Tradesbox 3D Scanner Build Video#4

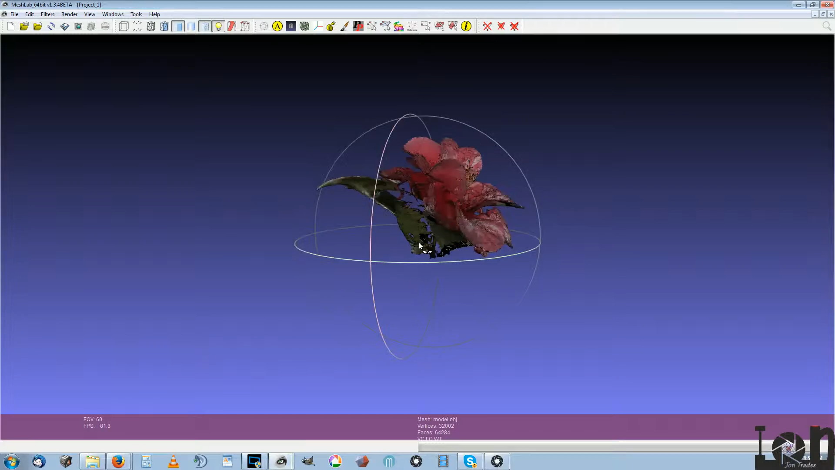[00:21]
and the texture goes crazy right here not
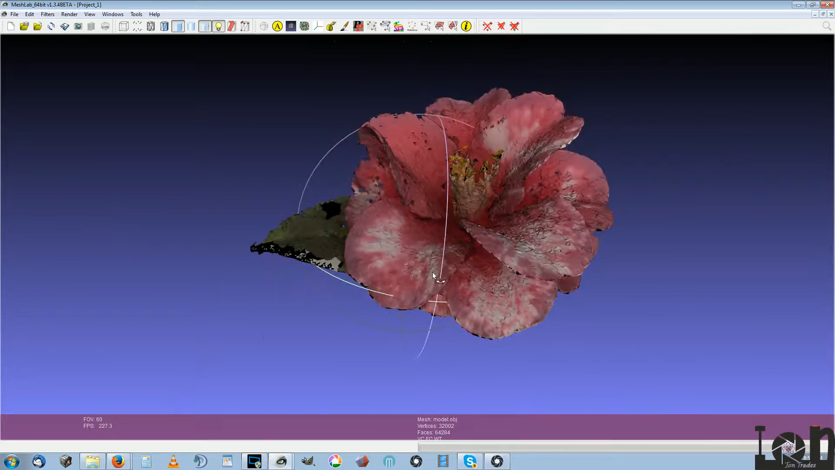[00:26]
to mention that I'm not happy with the texturing of reality capture it's
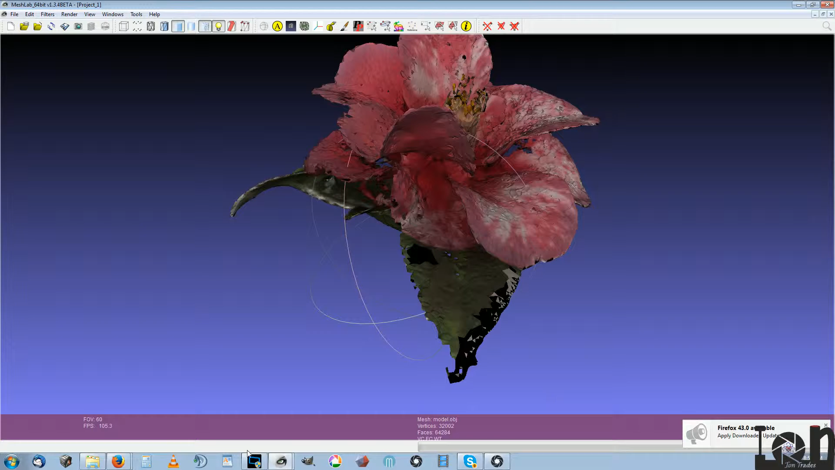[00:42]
when I re imported this into reality capture and retextured it it gives you this gray texture this is all it'll give you is gray stuff
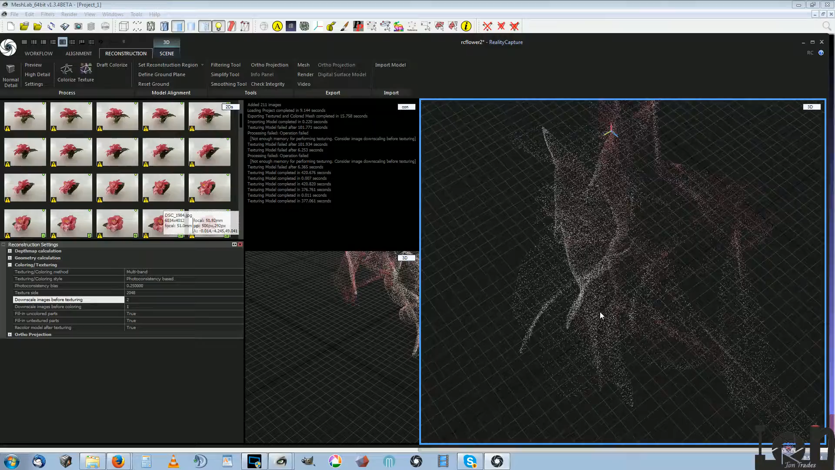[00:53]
and you lose all the texture I don't know why it's doing that but it is
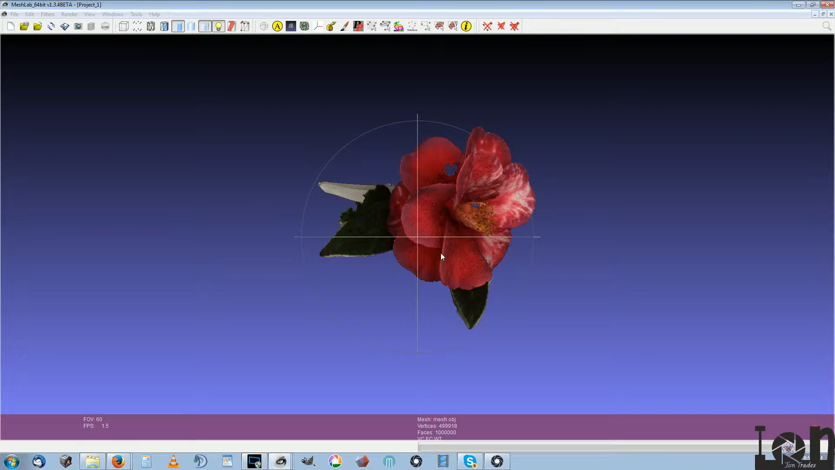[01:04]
here's one of the unedited ones at a million polygons
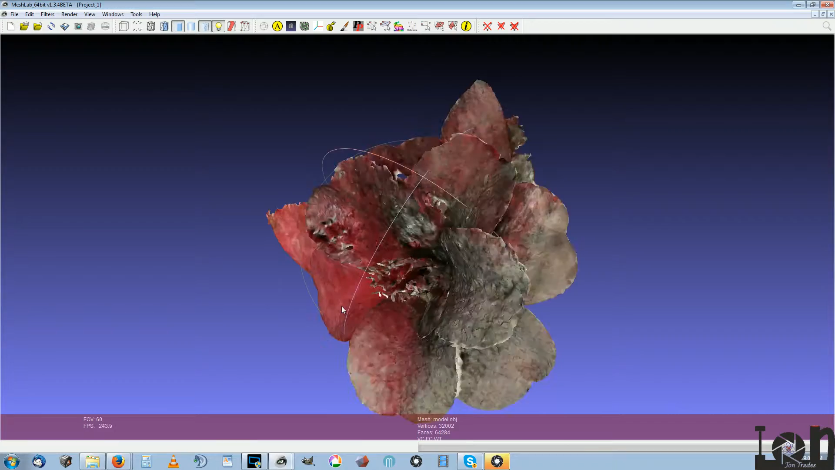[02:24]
see then it gives you all gray after I went through and I touched up the leaf edge here
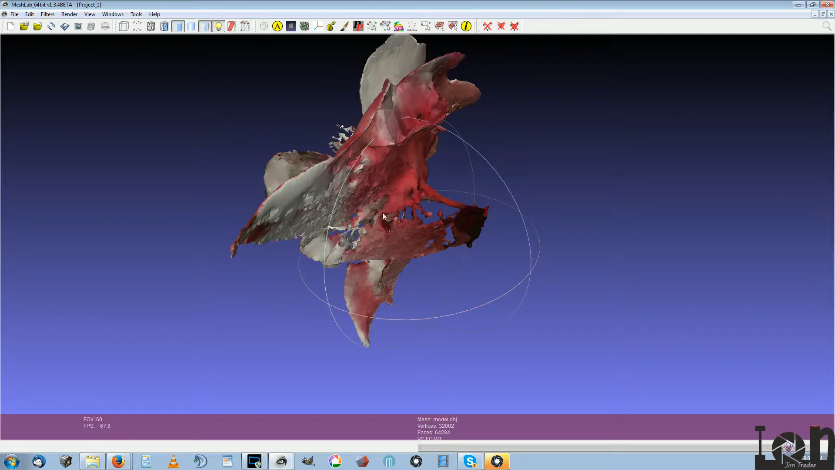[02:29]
and I removed the bottom and it just totally boogers the texture all up I
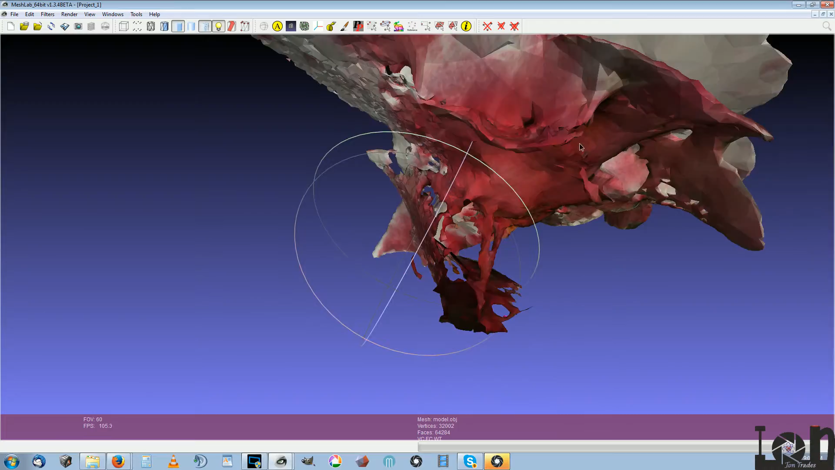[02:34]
just don't understand reality capture has some kind of issue with it